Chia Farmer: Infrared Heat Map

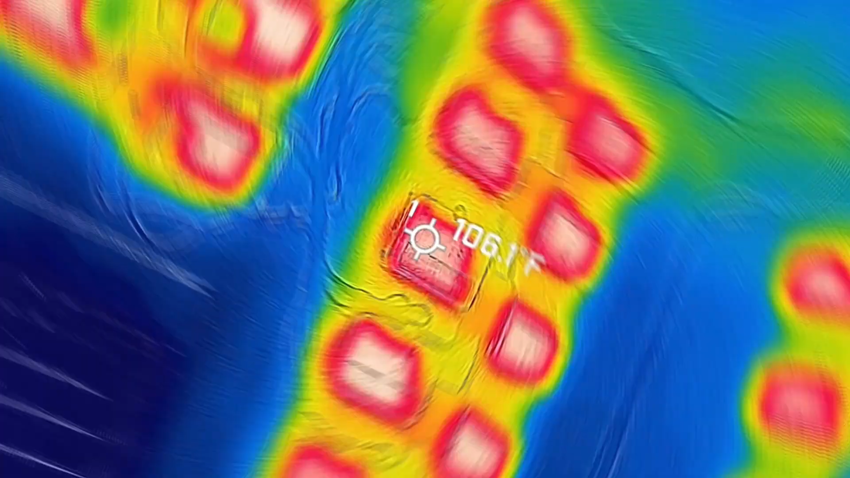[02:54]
On screen: spot 106.1°F
and now you can see the magic of infrared you can already tell some of these drives if I get a little closer here
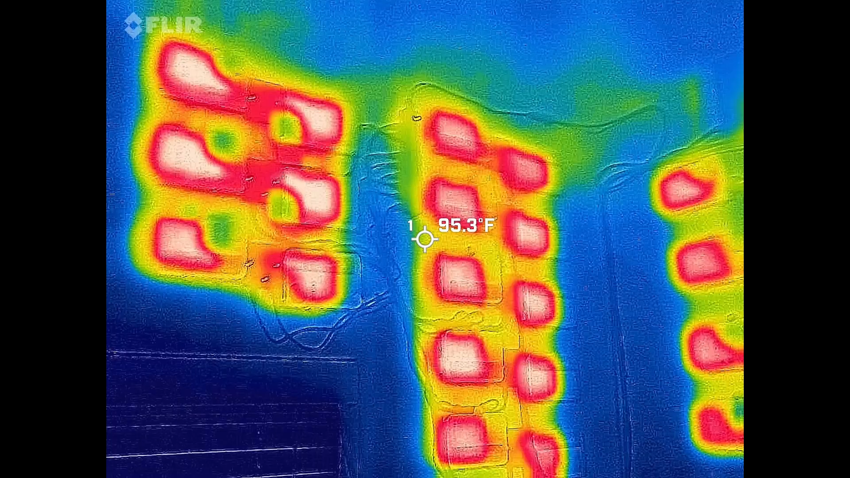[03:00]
On screen: spot 95.3°F
the corner is
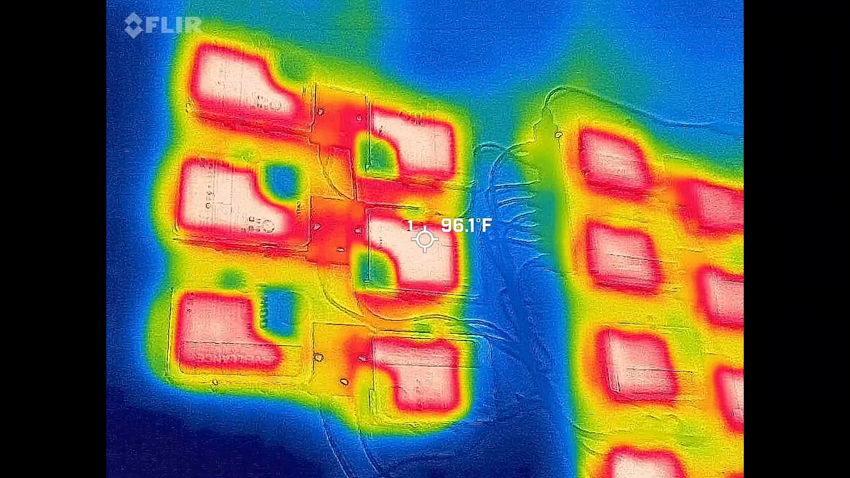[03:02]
On screen: spot 96.1°F
not emitting any heat at all and
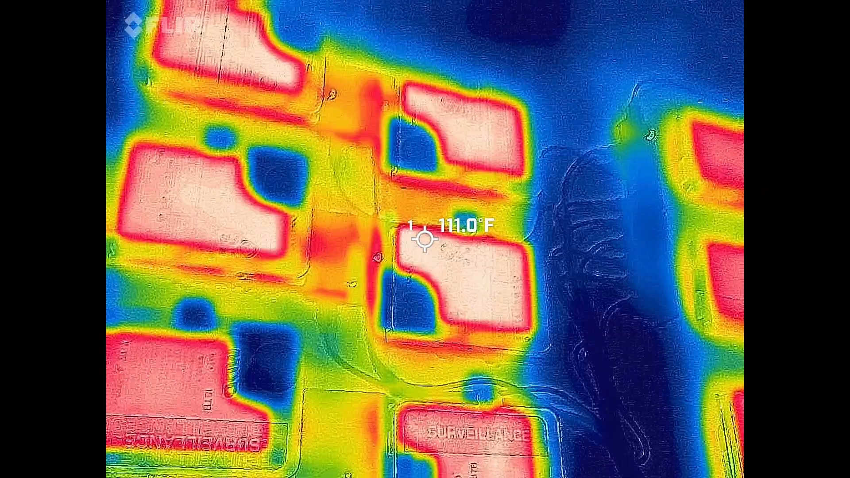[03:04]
On screen: spot 111.0°F
actually the drives here are the they're all exos drives they're just different
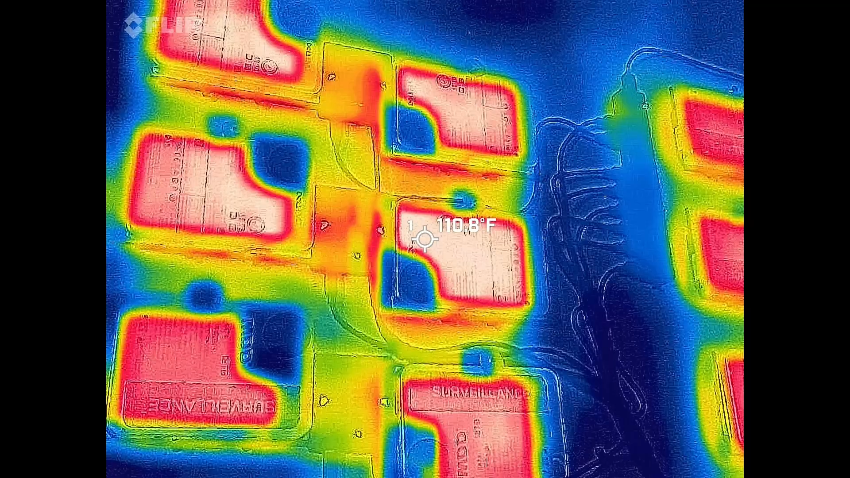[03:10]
On screen: spot 110.8°F
states of refurbishment but you can see here you can clearly see where the actuators are just big magnets they don't really produce
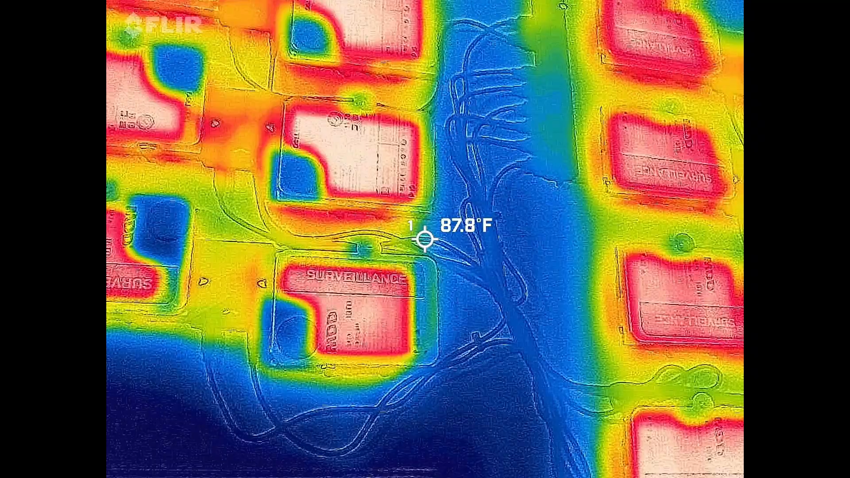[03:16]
On screen: spot 87.8°F
a lot of heat but then we come over here these all these drives are fully saturated in heat so my best guess is there's
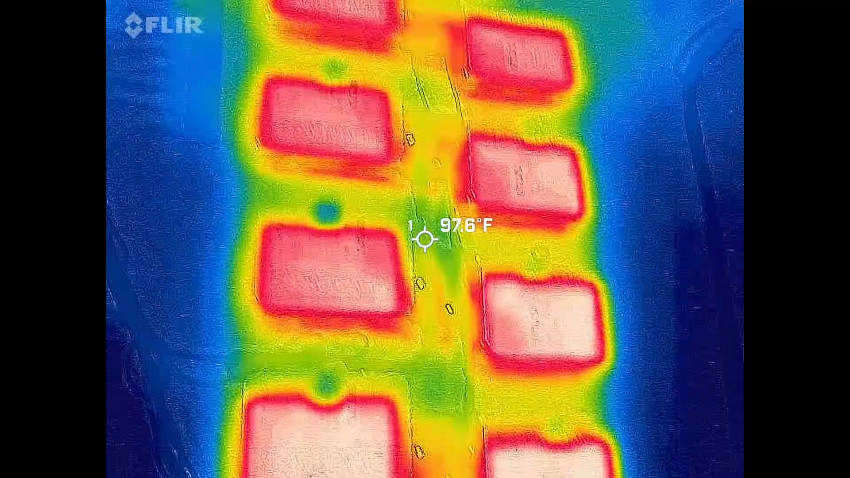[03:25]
On screen: spot 97.6°F
going on here or they just
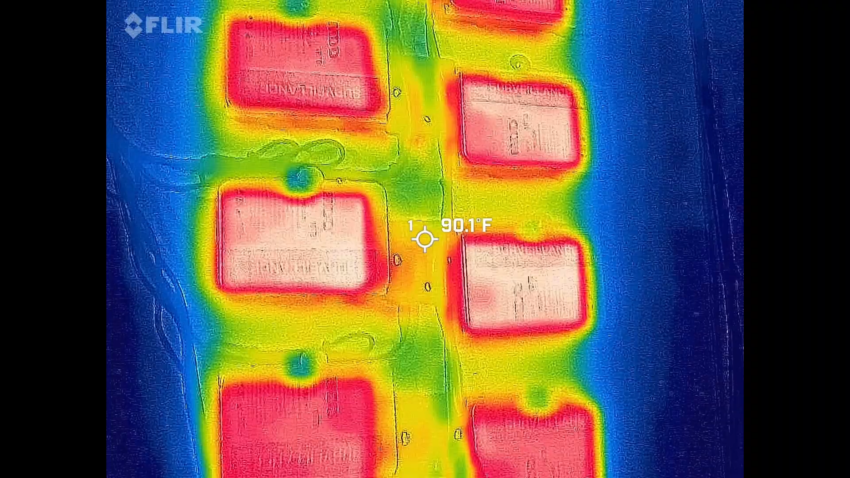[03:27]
On screen: spot 90.1°F
have a total different case that
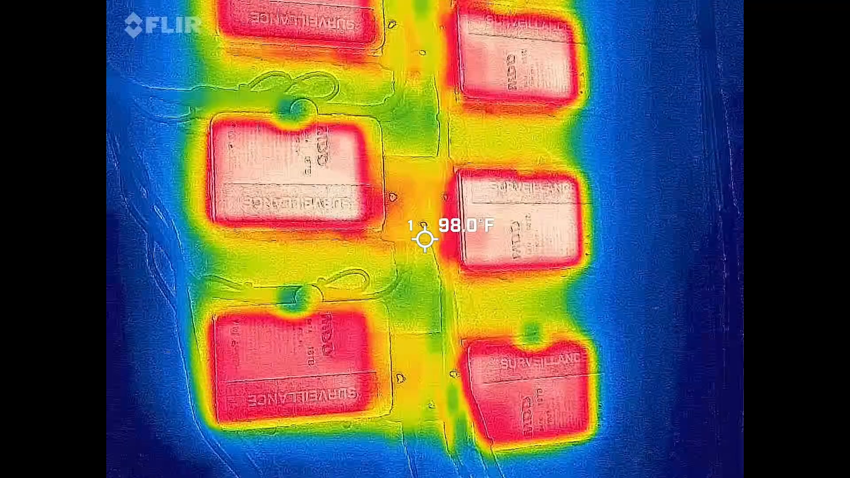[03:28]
On screen: spot 98.0°F
probably dissipates heat better either way
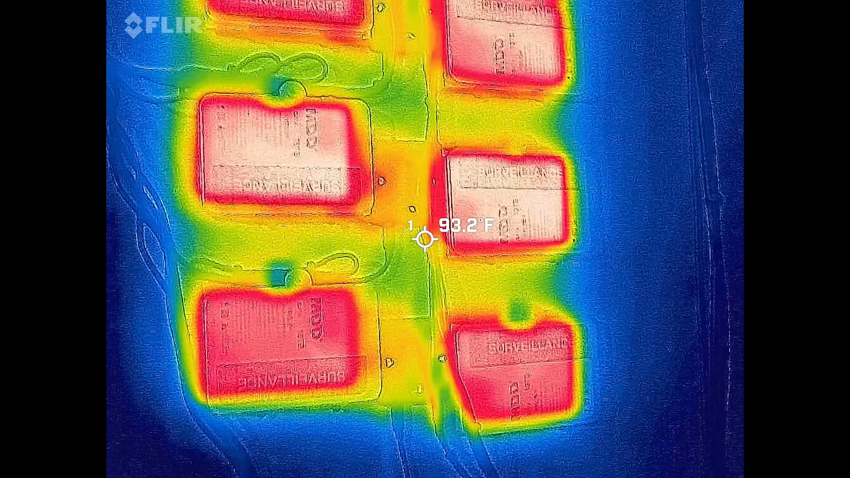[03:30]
On screen: spot 93.2°F
it's pretty cool to see how hot these drives get if you see I move over to the space here
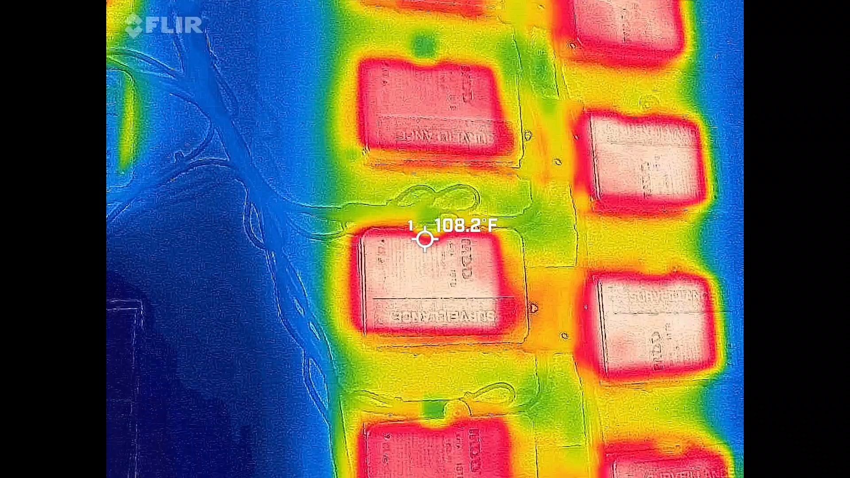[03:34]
On screen: spot 108.2°F
a little bit it's getting about 100 which
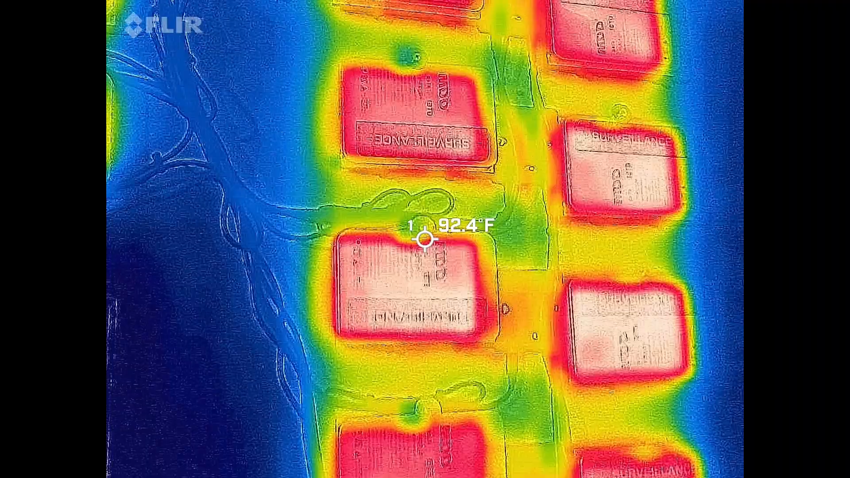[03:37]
On screen: spot 92.4°F
pairs up with the 40
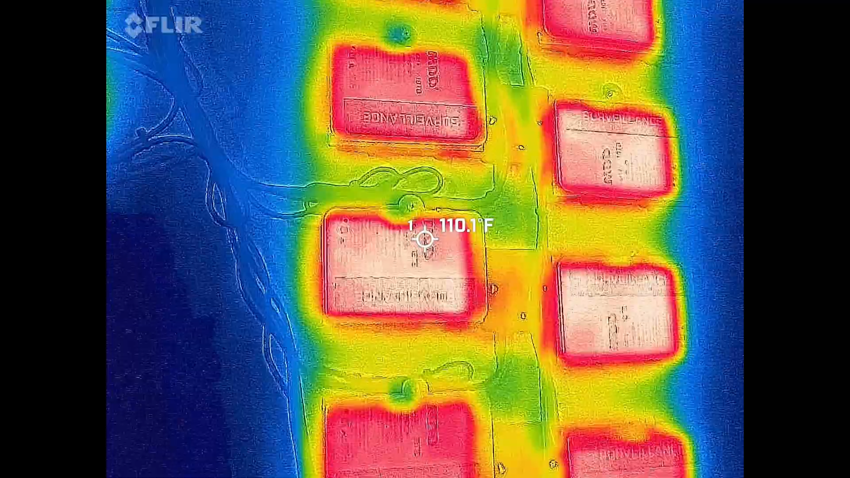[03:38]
On screen: spot 110.1°F
degrees that I have
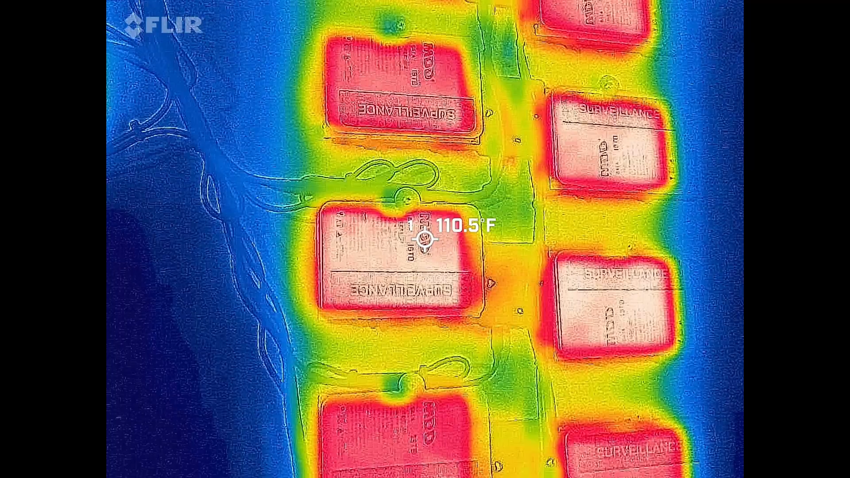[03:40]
On screen: spot 110.5°F
on my status page so about 100 degrees
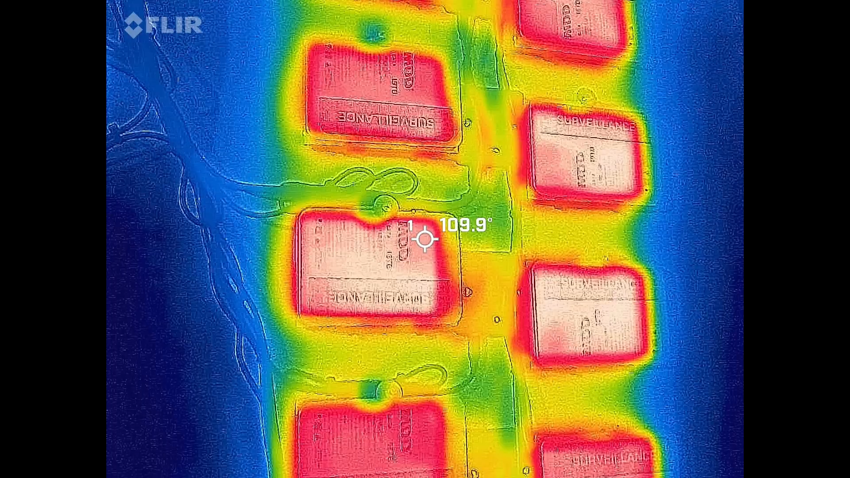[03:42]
puts out some heat another reason I really
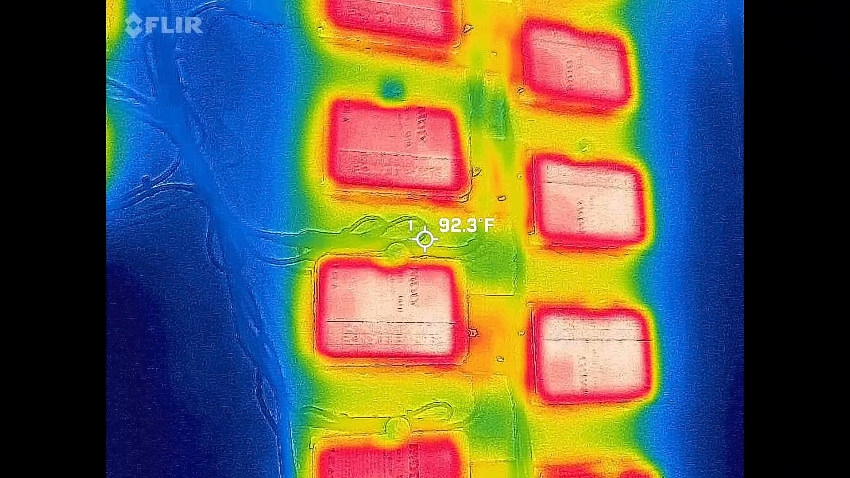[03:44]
On screen: spot 92.3°F
don't want to do a lot of compress because I already got plenty of heat coming off just these
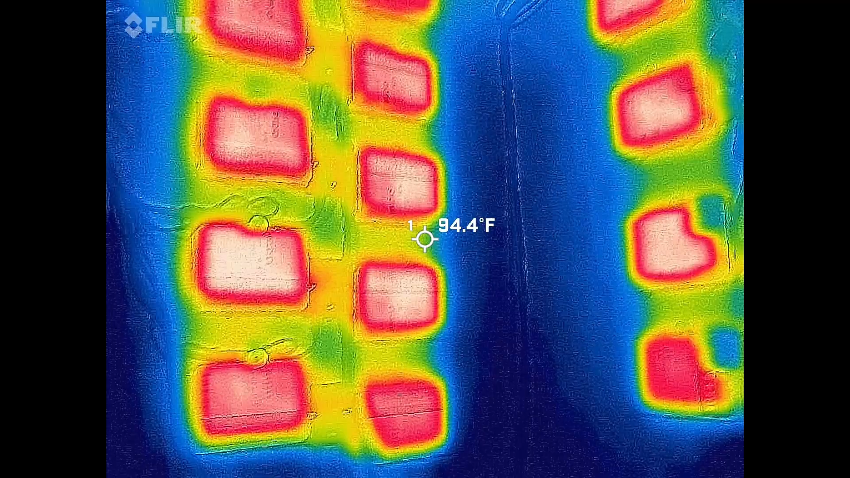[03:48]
On screen: spot 94.4°F
drives
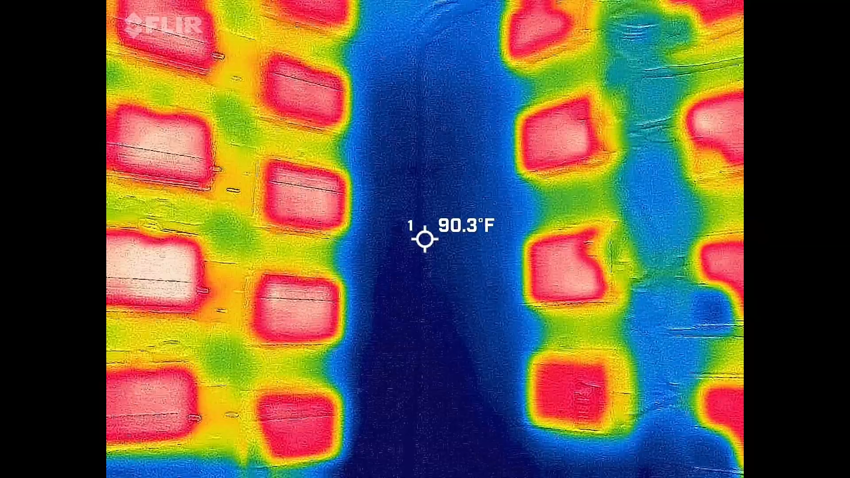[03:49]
On screen: spot 90.3°F
move over this way you can